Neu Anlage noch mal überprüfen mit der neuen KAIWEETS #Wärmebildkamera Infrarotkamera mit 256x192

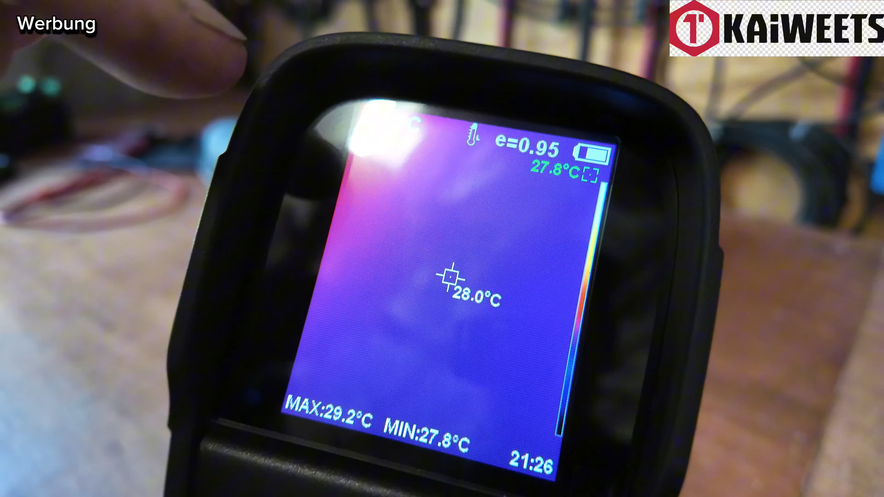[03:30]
On screen: spot 28.0°C, max 29.2°C, min 27.8°C
Die einzelnen Temperaturzonen. So, machen wir erstmal die Linse auf.
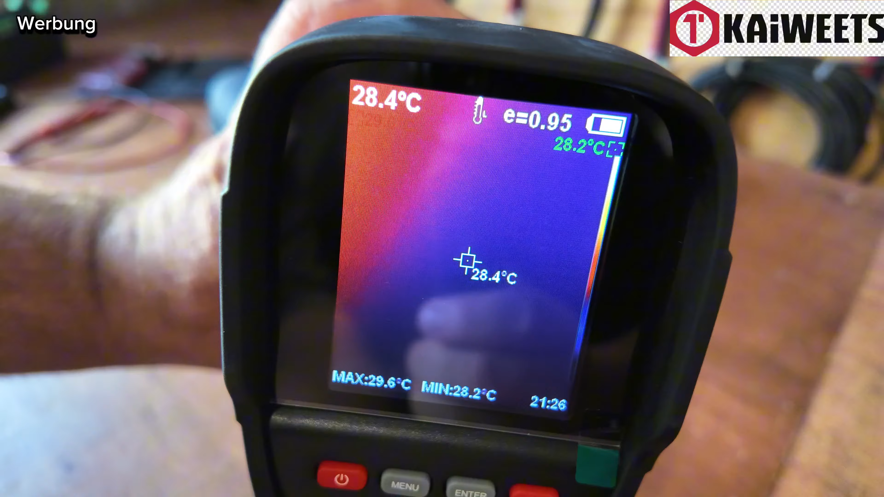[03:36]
On screen: spot 28.4°C, max 29.6°C, min 28.2°C
Ansonsten, da könnt ihr ja nicht wirklich viel drauf. So. Die Tasche stand ja gerade draußen in der Sonne.
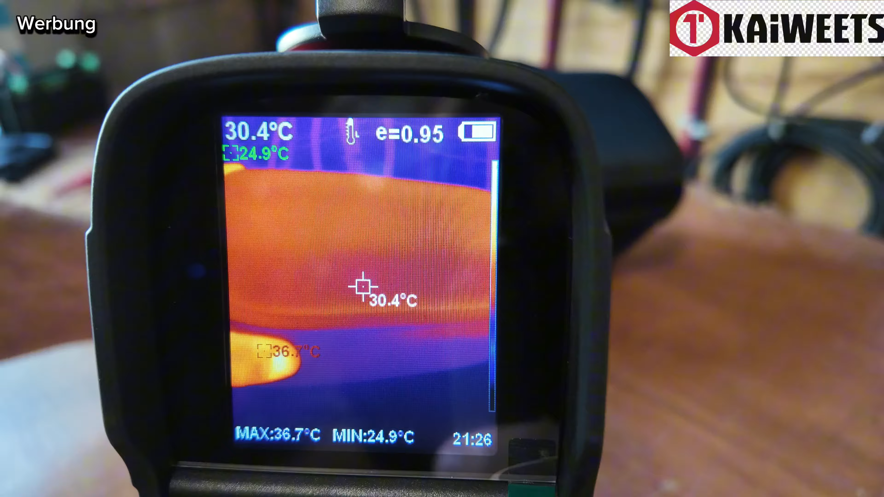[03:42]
On screen: spot 30.4°C, max 36.7°C, min 24.9°C
Hier seht ihr halt auch schon, hat über 30 Grad.
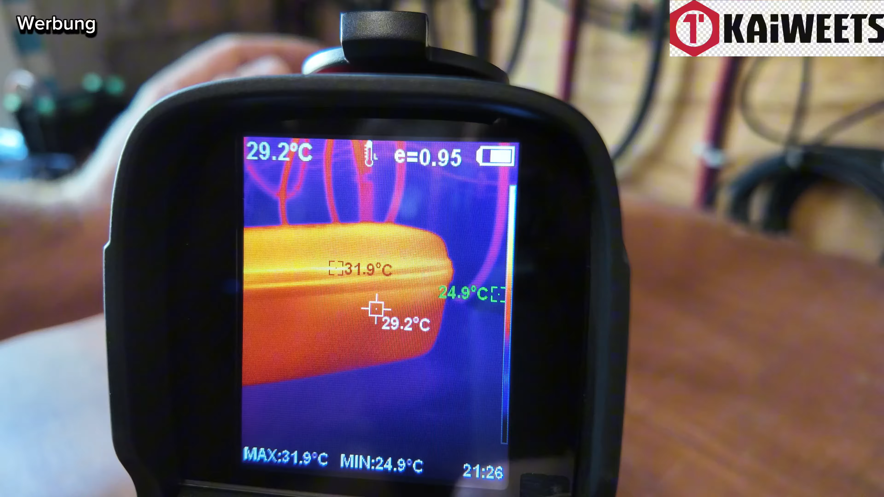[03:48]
On screen: spot 29.2°C, max 31.9°C, min 24.9°C
Hier ist meine Hand. 33 Grad.
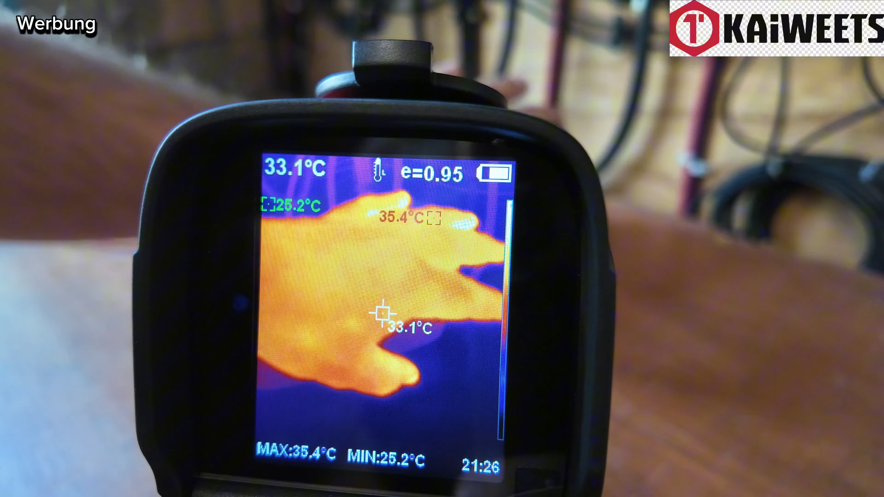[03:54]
On screen: spot 33.1°C, max 35.4°C, min 25.2°C
So, und da gucken wir mal jetzt auf meine Anlage.
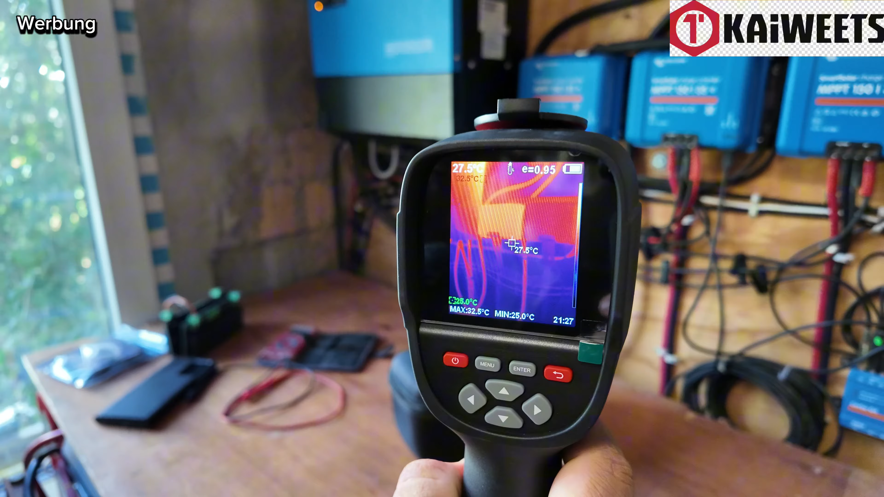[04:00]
On screen: spot 27.5°C, max 32.5°C, min 25.0°C
Ihr seht ihr, der Laderegler in der Mitte. Hier sind drei Stück. Die sind in der Mitte, der ist aus. Da ist nichts angeschlossen.
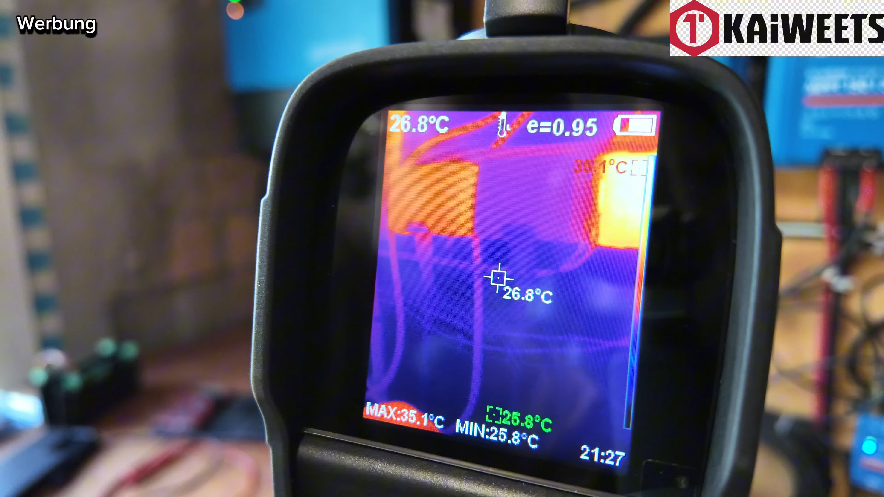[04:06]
On screen: spot 26.8°C, max 35.1°C, min 25.8°C
Wie ihr sehen könnt. Links und rechts die zwei laufen. Hier unten habt ihr den Zerbo GX.
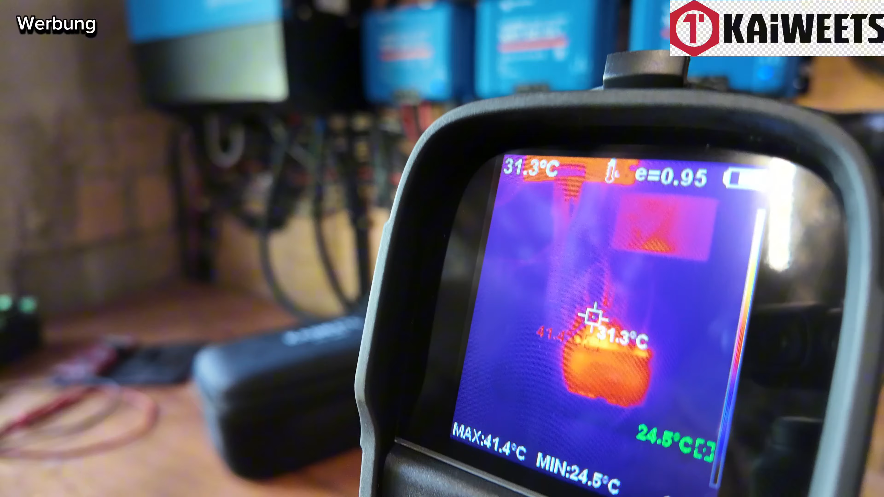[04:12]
On screen: spot 31.3°C, max 41.4°C, min 24.5°C
Der auch relativ warm ist. Mit knapp 36 Grad.
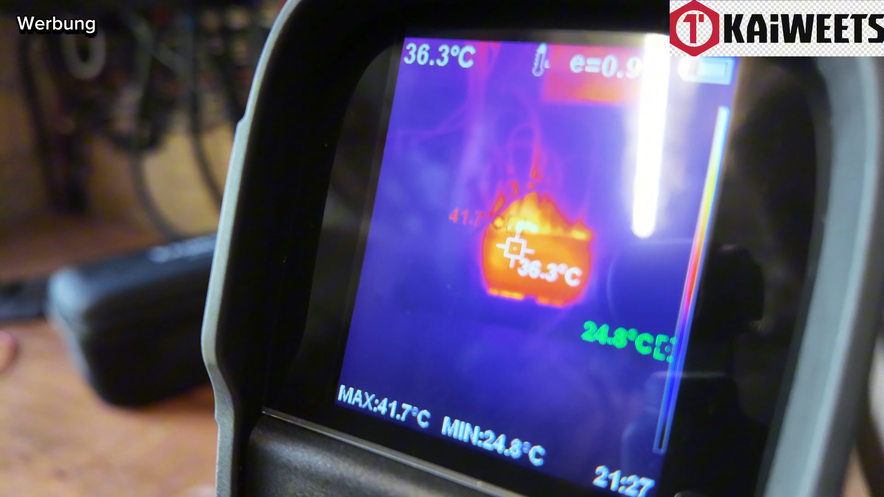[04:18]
On screen: spot 36.3°C, max 41.7°C, min 24.8°C
Hier oben sind Laderegler.
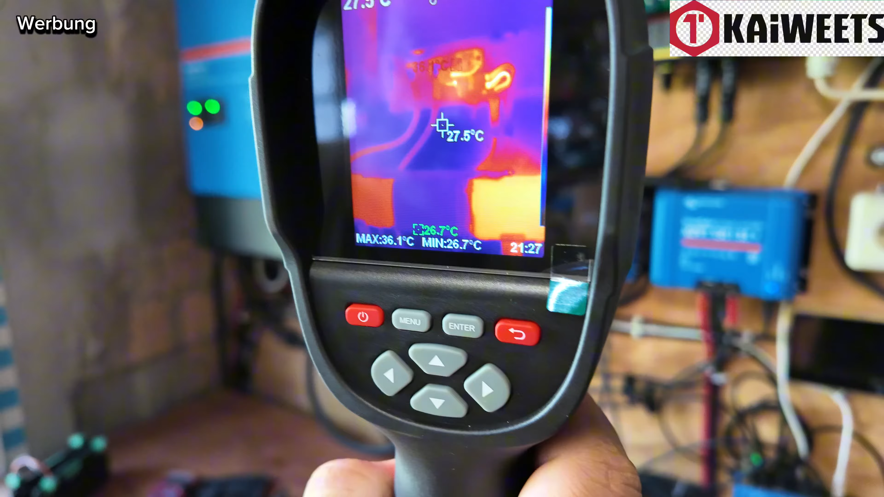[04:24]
On screen: spot 27.5°C, max 36.1°C, min 26.7°C
Hier seht ihr auch schön, ihr könnt eure Kabel kontrollieren. Das sind Original-Kabel vom RS-Laderegler.
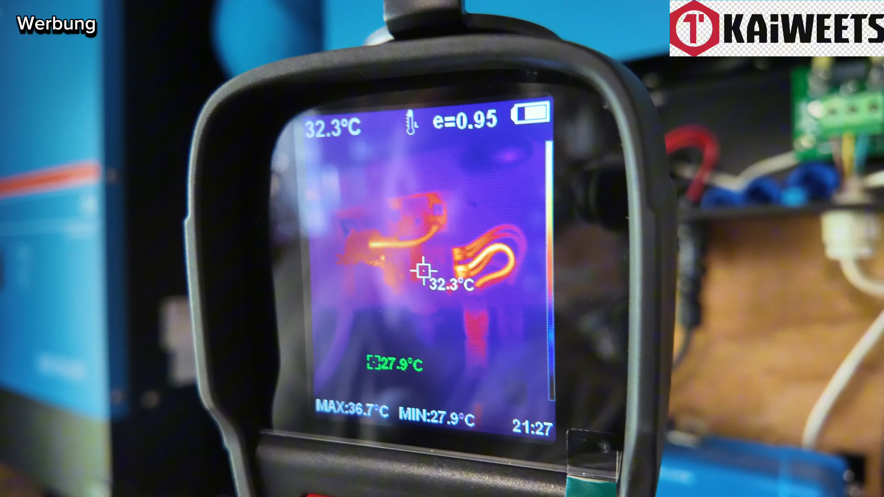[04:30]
On screen: spot 32.3°C, max 36.7°C, min 27.9°C
Mit 80 Ampere. Welche Kabel hier erworben werden.
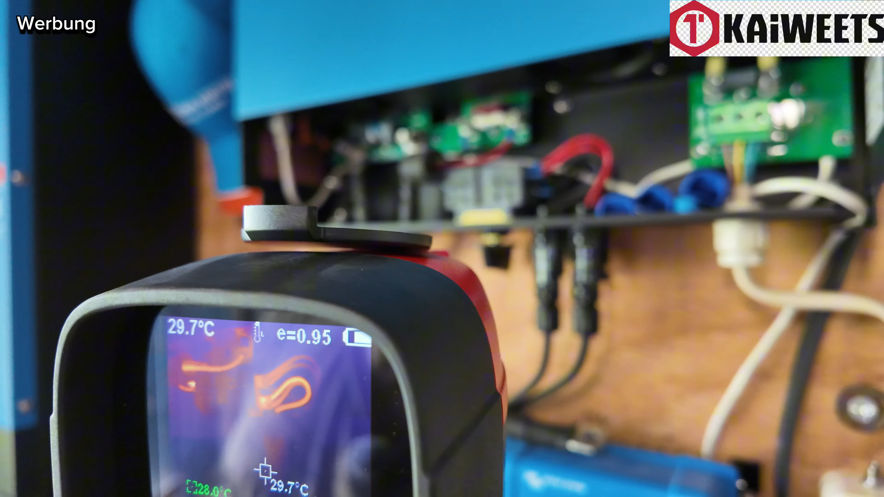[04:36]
On screen: spot 29.7°C
Beziehungsweise auch welche Stecker hier warm werden. Die sind so knapp an 29 Grad.
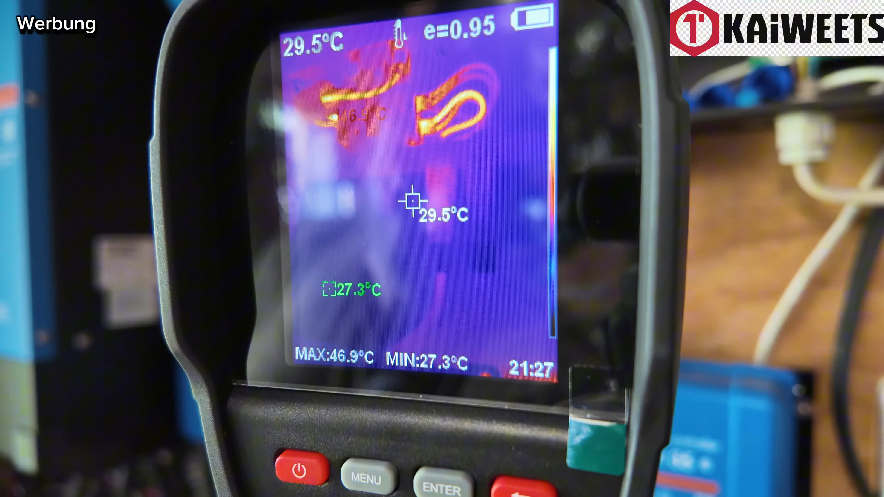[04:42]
On screen: spot 29.5°C, max 46.9°C, min 27.3°C
Das könnte man, wie gesagt, mal kontrollieren, warum die so warm werden. Irgendwas stimmt wahrscheinlich mit dem Kabelquerschnitt nicht.
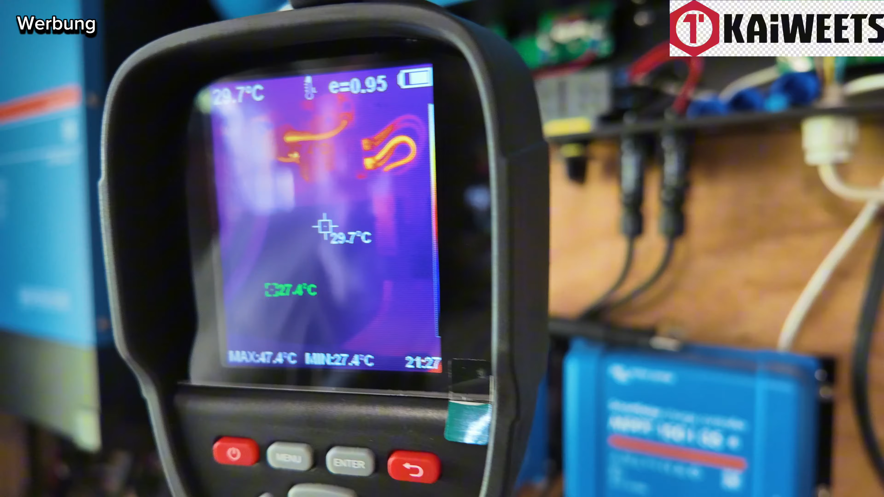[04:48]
On screen: spot 29.7°C, max 47.4°C, min 27.4°C
Und das ist der Multi-Plus 2, 488000. Im unteren Bereich ist er schön kühl.
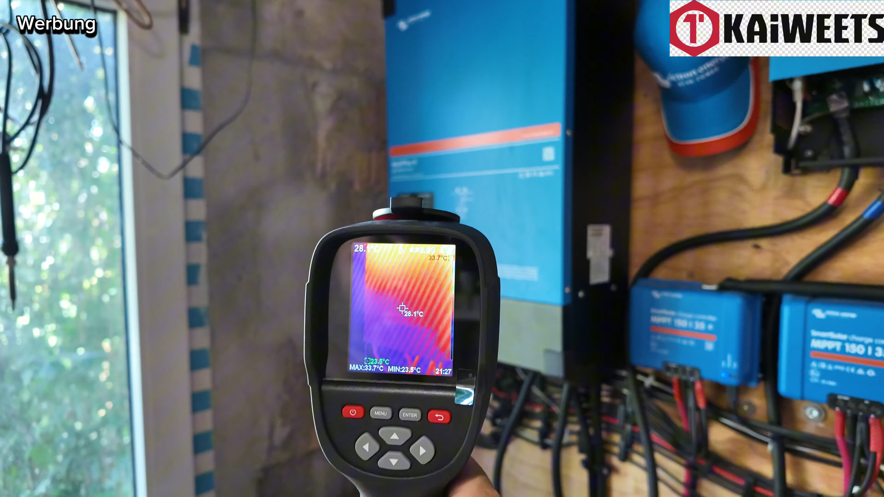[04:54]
On screen: max 33.7°C
Und im oberen Bereich, ich hoffe, ihr könnt es einigermaßen sehen,
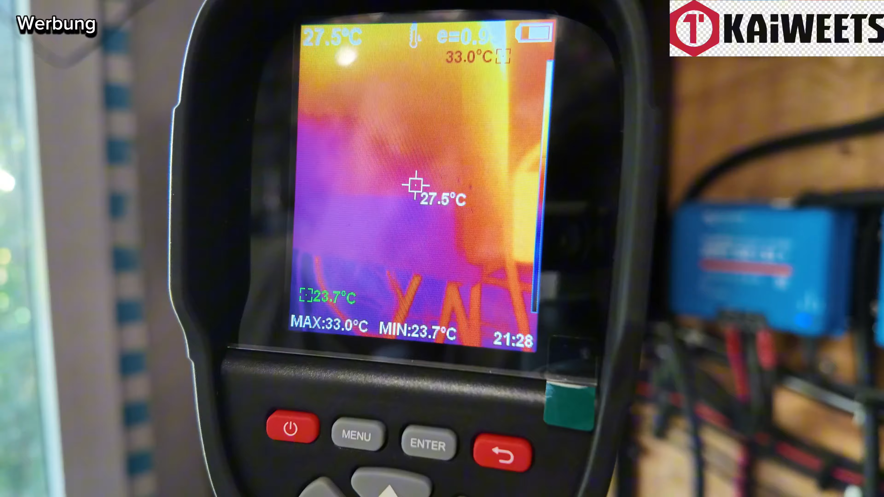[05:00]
On screen: spot 27.5°C, max 33.0°C, min 23.7°C
im oberen Bereich ist es sehr warm. Mit knapp 34 Grad.
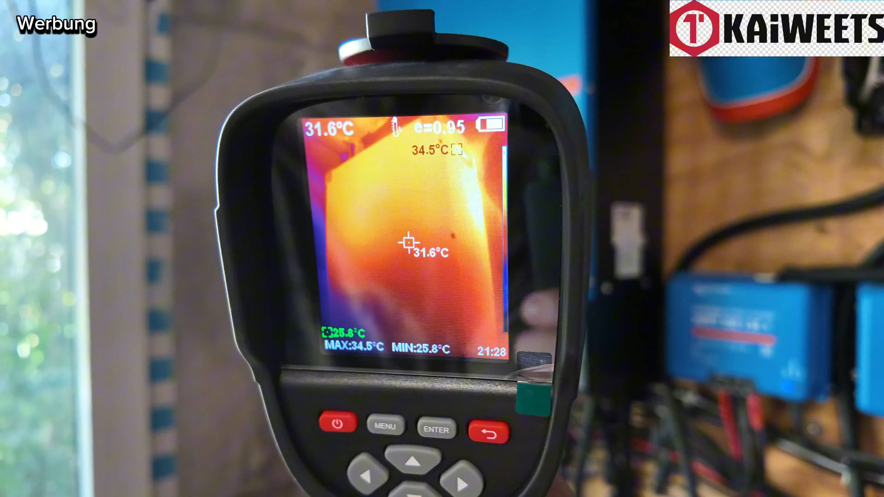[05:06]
On screen: spot 31.6°C, max 34.5°C, min 25.8°C
Hier laufen auch gerade alle Lüfter. Wir haben sehr gutes Wetter.
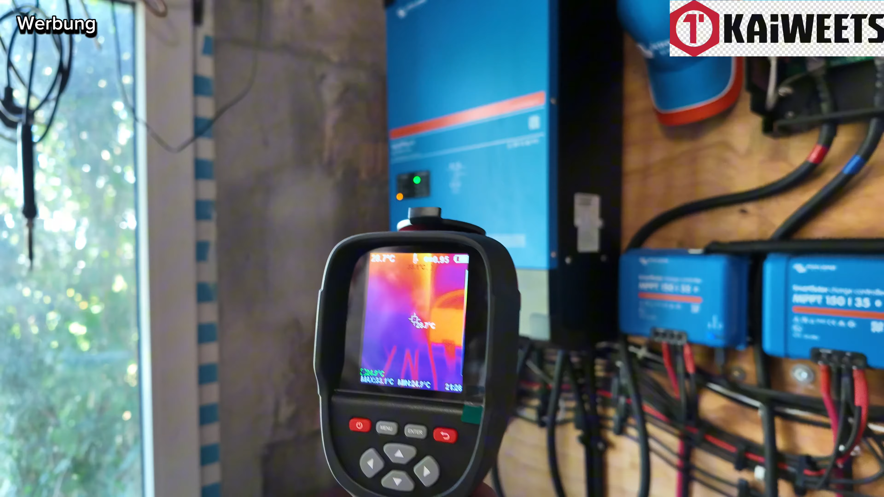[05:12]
Mit der Kamera hat man auch ein umfangreiches Menü. Hier gibt es die Optionen Fotos, Videos. Ich habe ja auch schon mal ein paar Videos gemacht von meiner Zaun-PV-Anlage. Das Ganze einfach mal bestätigen.